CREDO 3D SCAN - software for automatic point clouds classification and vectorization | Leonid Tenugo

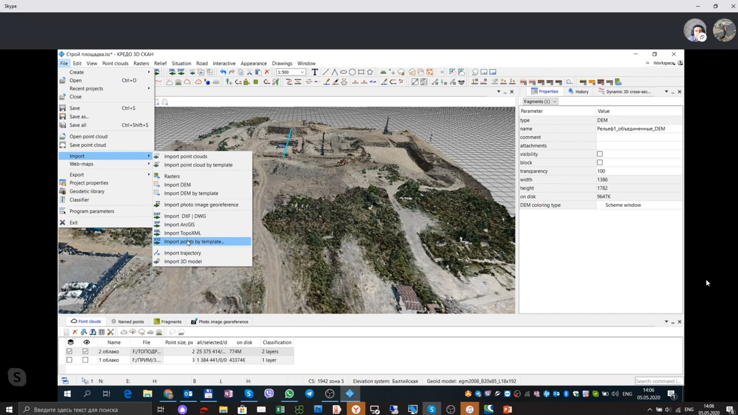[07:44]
Ну, сейчас импортируем данные инструментальной съемки, ну, как контрольные в облако точек. And now they are going to import field survey points as the control points. Ну, я показываю выполнение, процесс выполнения.
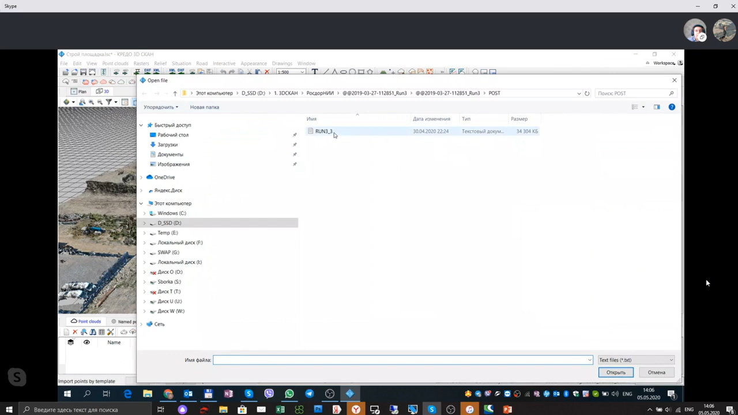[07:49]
Тут можно комментировать, можно не комментировать. Yeah, we just import survey points to the software.
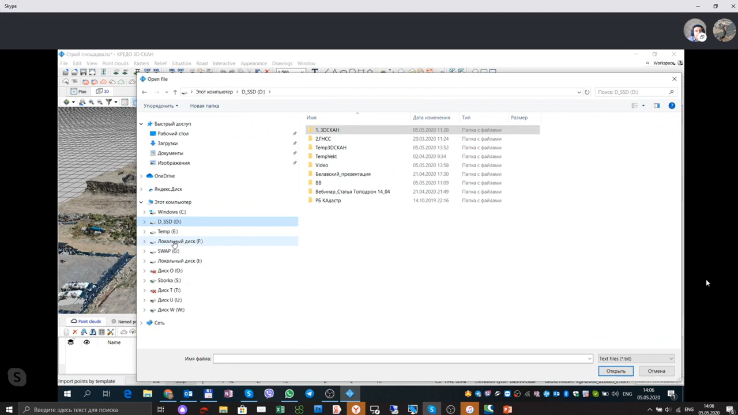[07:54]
То есть показываю, как технология импортируется. Mm-hmm.
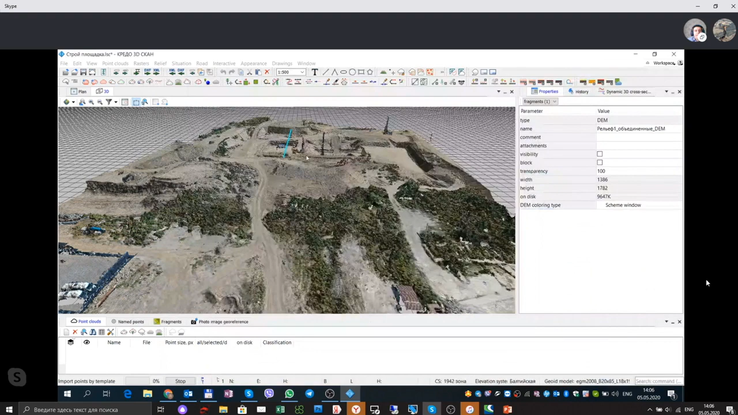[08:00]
То есть вот мы импортируем точки. Now it's all points are imported to the project. Да, ну опять же, можно сразу же в программе снимать точки.
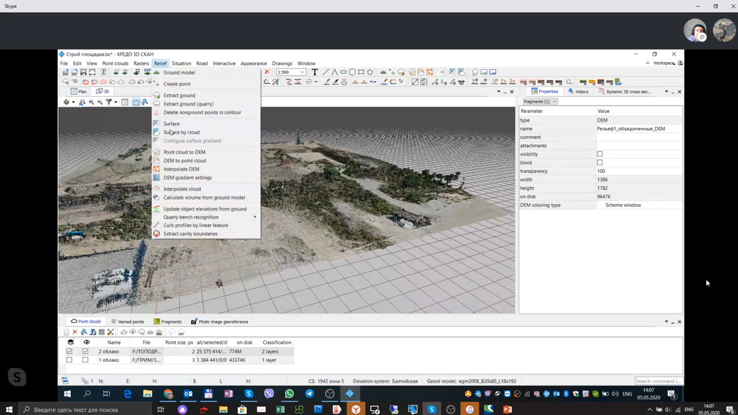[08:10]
It is possible to measure points in the software,
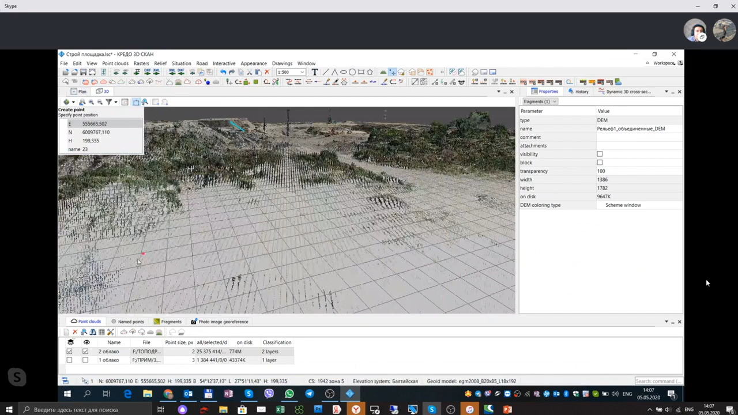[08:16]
to measure points from a cloud in the software. Так, значит, что еще в программе?
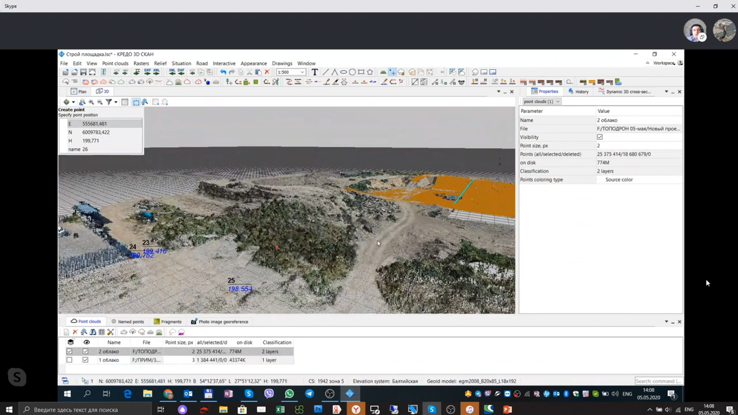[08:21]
В программе можно выделить рельеф.
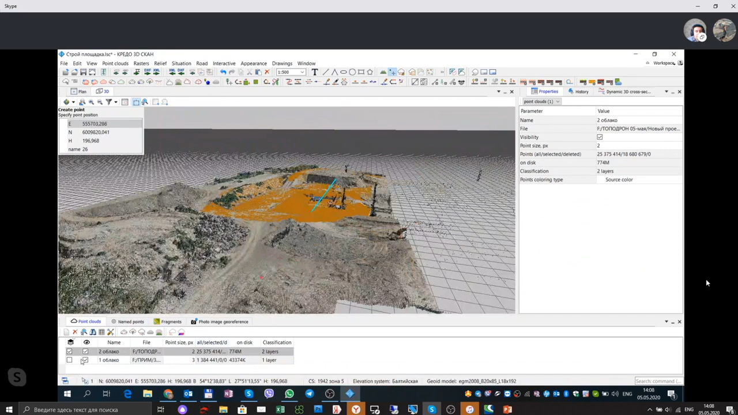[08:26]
It is possible to create to classify terrain. Да, то есть. Сейчас я визуально покажу, как оно выглядит. То есть вот оно, вот рельеф выделенный.
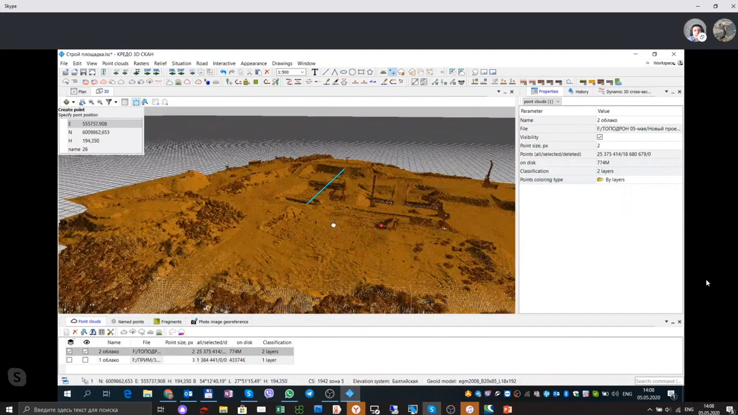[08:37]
It's it's a classified terrain.
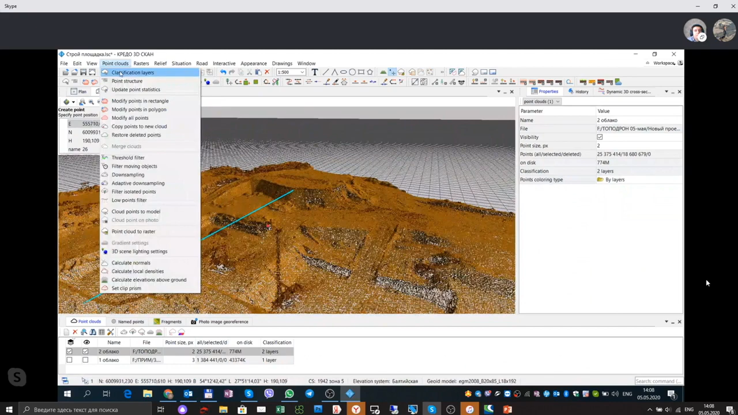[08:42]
То есть вот оно есть.
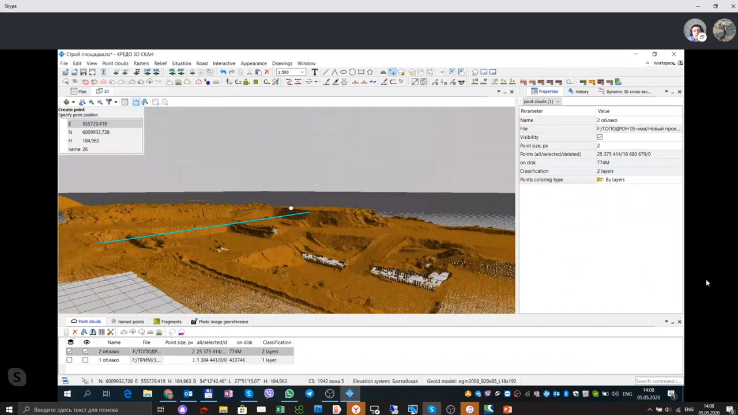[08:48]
Terrain can and from the terrain we can remove any objects. Да, and have a lot of special filters to remove objects from the terrain. Еще если, ну, такая есть возможность посчитать объемы, если необходимо.
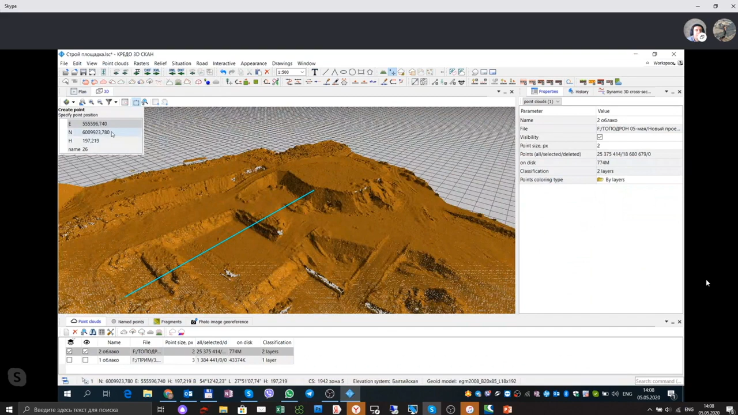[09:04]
It's possible to calculate, to make volume calculation as well.
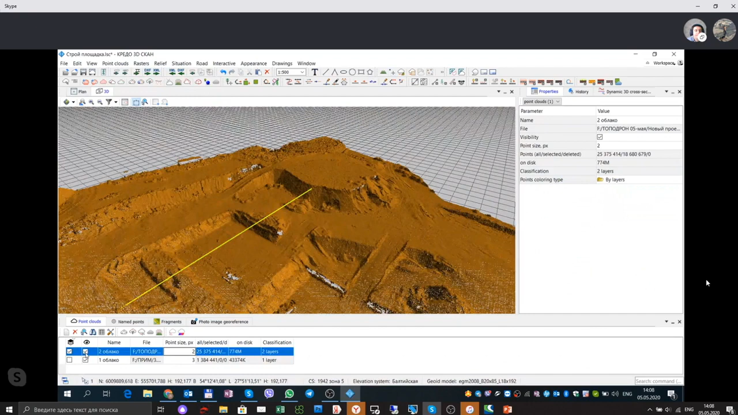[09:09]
Опять же, для визуализации есть возможность, если вот облако точек безликое,
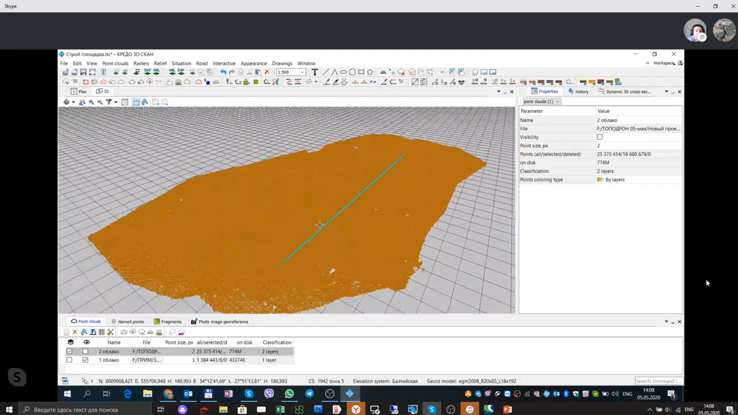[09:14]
есть возможность сделать расчет нормалей, mm-hmm.
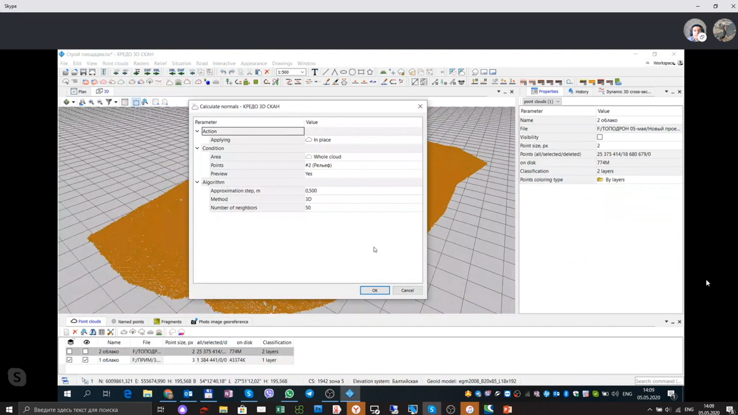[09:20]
благодаря которым облако будет ну, более визуально четко считаться. And вот it оно.
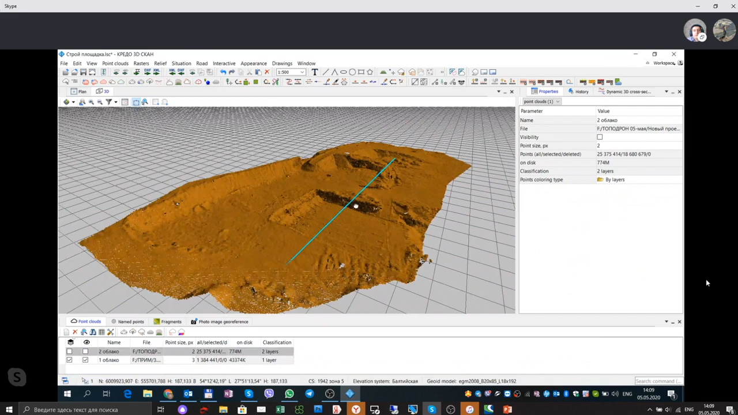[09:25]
Is possible to, if there is no any color in the point cloud,
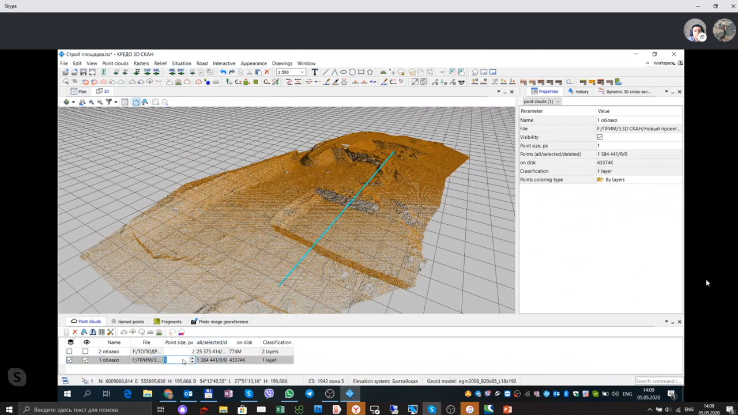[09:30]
you may calculate normals,
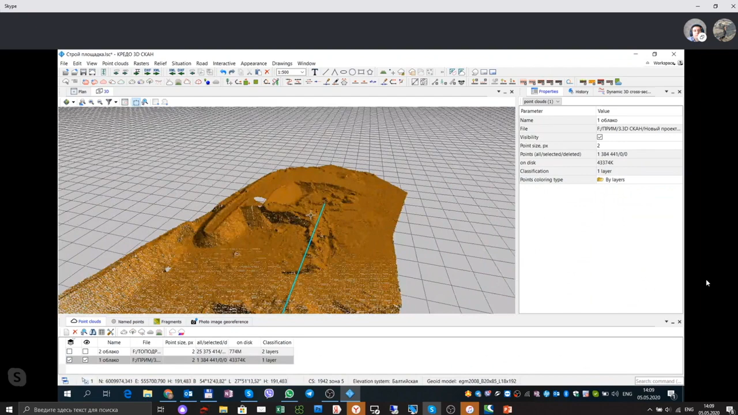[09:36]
you may calculate the view of the sun,
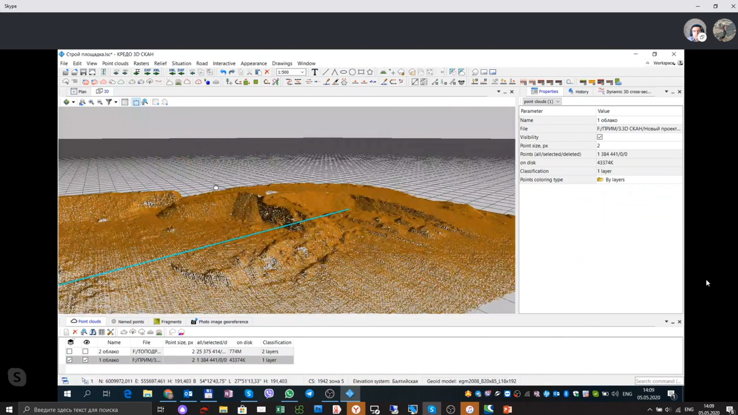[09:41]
and after that you will look at the point cloud with the high details, which is more comfortable for eyes. Mm-hmm.